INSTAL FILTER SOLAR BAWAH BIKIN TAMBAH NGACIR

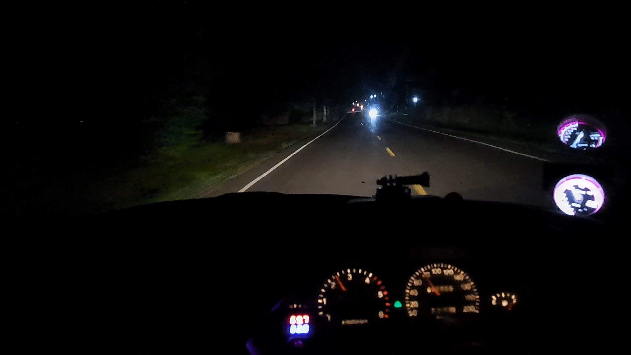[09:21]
Sini ini sepi kalau malam, apalagi tengah malam. Tutup ya, Bu? Enggak. 90 kpj segini aja, jangan terlalu kencang.
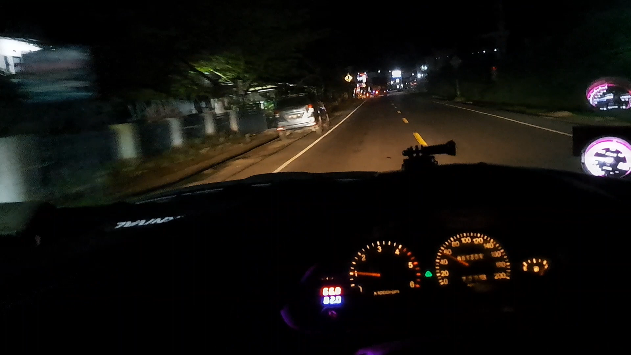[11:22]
Nah, ini titik yang diperbaiki. Demi mengejar target, ini sistemnya buka tutup.
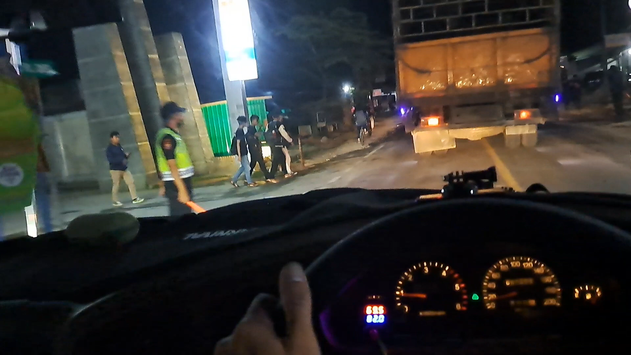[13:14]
Nah, ini kulian lur. Apa jenenge? Poltek. Loh, iki mau durung diaspal lho sing sebelah. Wah, cepet ya. Ternyata ngaspal cepet lho. Tadi pas berangkat itu yang kiri jalan itu belum diaspal loh. Sekarang es mantep.
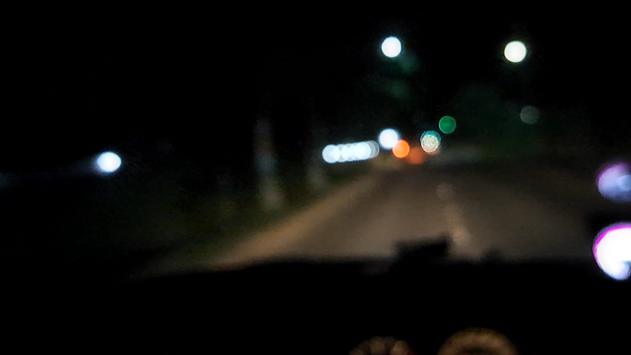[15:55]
Oh, depan. Oh, depan ini mobil plat merah. Kucing.
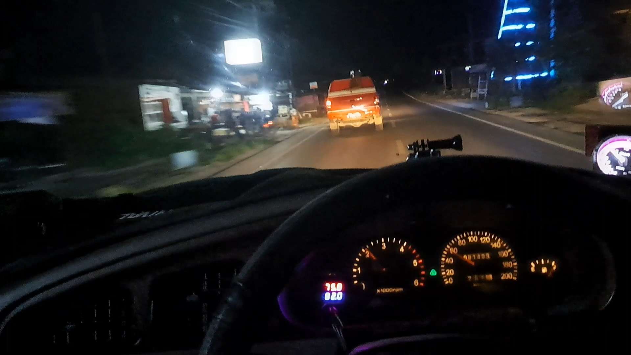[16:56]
Ini mobil belakang ini sebenarnya sejak tadi ngedim-ngedim terus minta jalan.